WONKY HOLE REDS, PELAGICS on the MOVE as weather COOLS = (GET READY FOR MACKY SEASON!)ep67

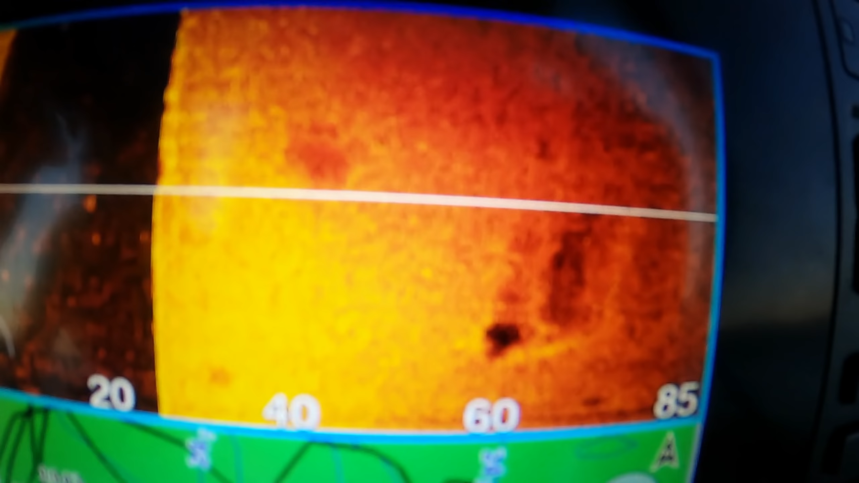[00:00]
Something's is coming through this wonky, look at that. Hello guys, and welcome back to another video.
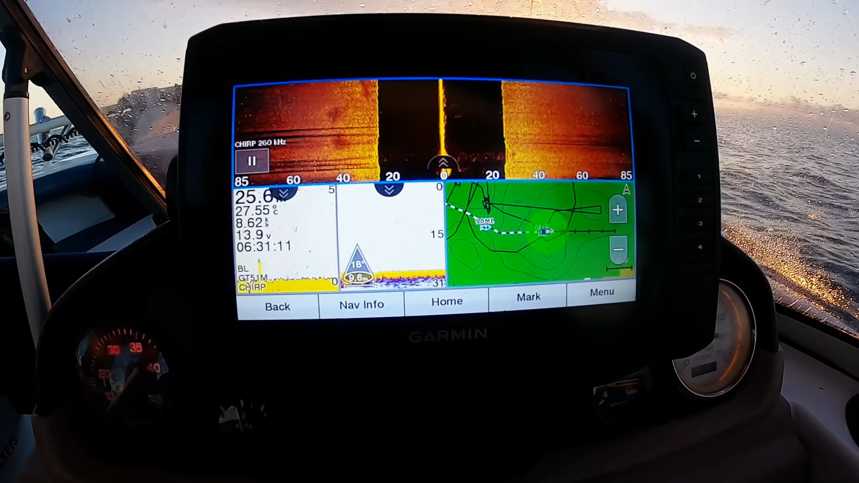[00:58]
Here we go. See if there's any fish on them.
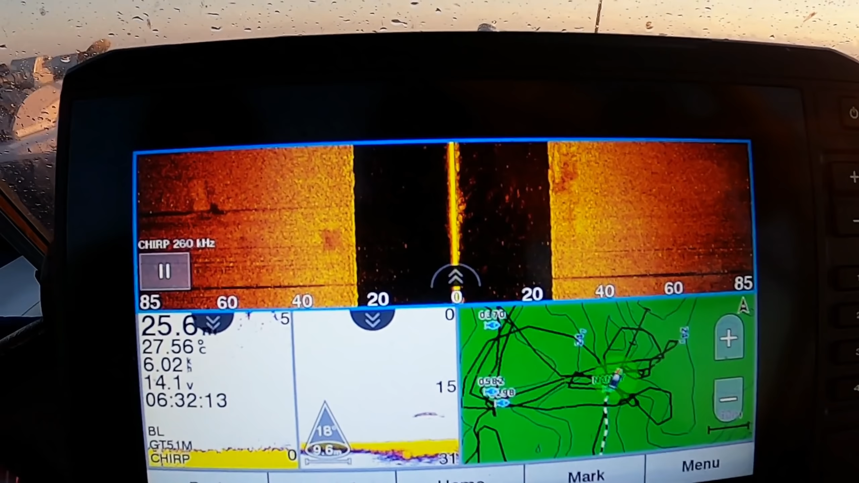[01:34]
On screen: water 27.56°C
Something's showing up. Yeah. Not much. 15 bait. Meters.
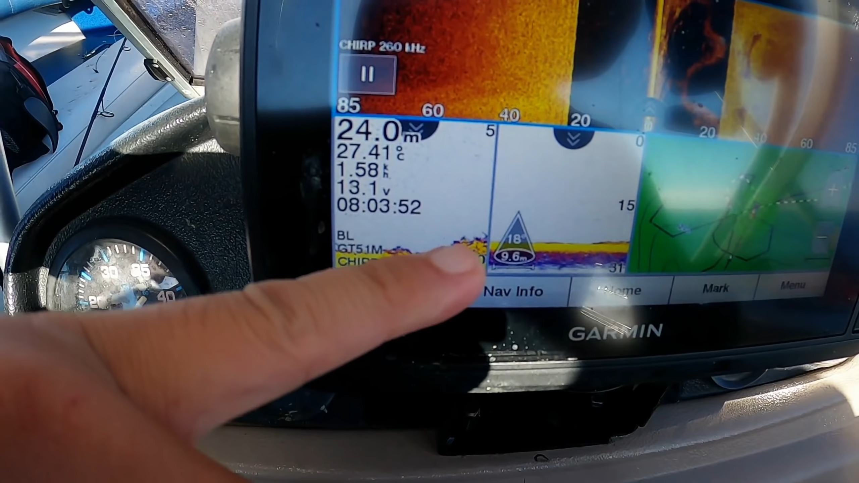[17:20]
On screen: depth 24.0 m, water 27.41°C
A bit of smudge right on top of it. And some small bait or something on the bottom there.